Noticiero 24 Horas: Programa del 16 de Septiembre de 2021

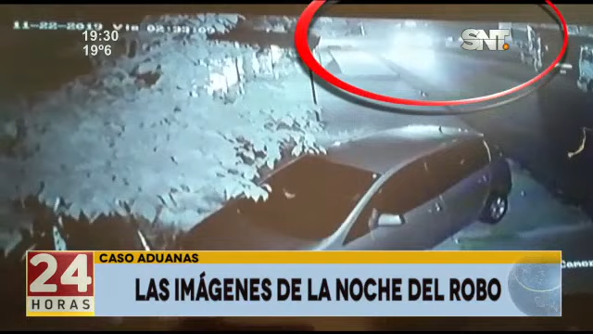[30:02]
Está el horario de la cámara, difiere. Y ya ven ustedes, 15 minutos después de que haya este hombre, solitario hombre, dejado entreabierto el portón, ya el camión con la mercadería, con la millonaria de mercadería, ya salía. Nadie los molestó. Entonces, ¿quién se hace cargo? ¿Quién responde por el robo de millonarias mercaderías? ¿Aduanas? ¿Puertos?